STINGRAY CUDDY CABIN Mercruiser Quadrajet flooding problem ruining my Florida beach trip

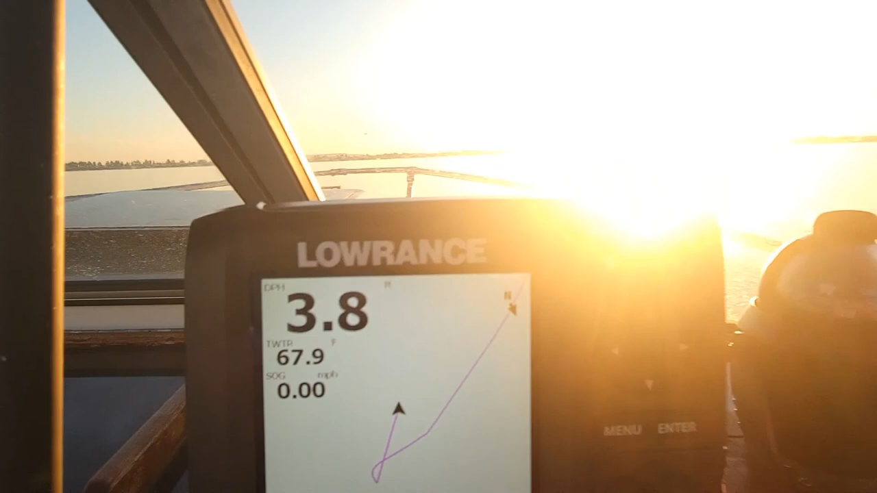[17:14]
On screen: water 67.9°F, speed 0.00 mph
under four foot so let's see how she starts been sitting a while